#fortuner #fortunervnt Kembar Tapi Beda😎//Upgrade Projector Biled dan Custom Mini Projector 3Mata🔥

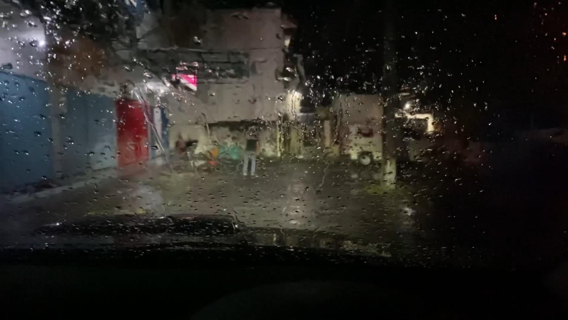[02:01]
Ini dia posisi lampu mini proyektor saja yang hidup. Ini low beam, saya dim, low, dim, low, dim, low. Saya tambah lampu utama. Nah, ini lampu utama dia udah nyala. Ini posisi hujan ya. Ini low beam, saya dim, low. Mini proyektornya saya matiin. Nah, ini lampu utama saja, low beam, saya dim, low, dim. Ini mati semua, saya dim-dim, tetap nyala, oke?